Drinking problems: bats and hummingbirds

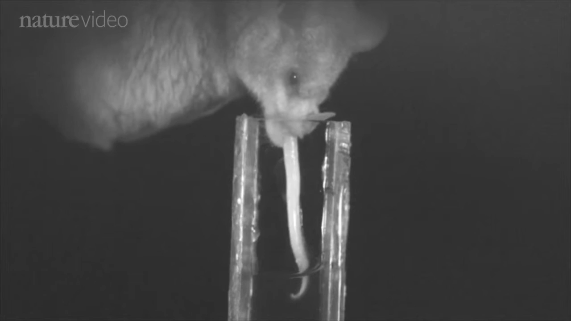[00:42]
Some of them lap up nectar with a hairy tongue, dipping rapidly in and out of this fake flower. Pretty simple.
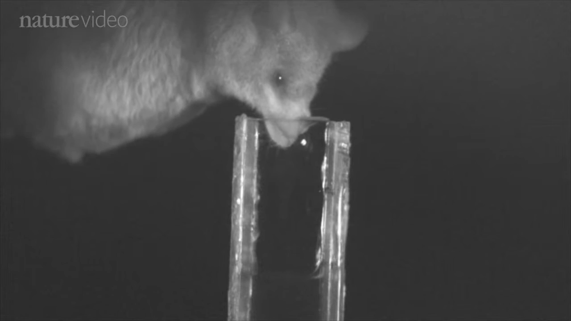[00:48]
But videos of orange nectar bats revealed that when they drink,